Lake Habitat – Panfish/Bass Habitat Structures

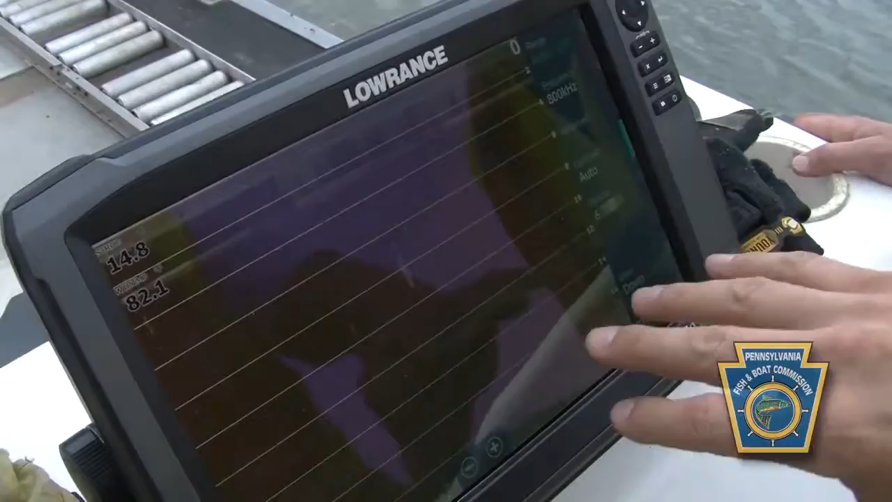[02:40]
Most of our reservoirs in Pennsylvania look like that. It's usually a flat mud bottom, very little structure.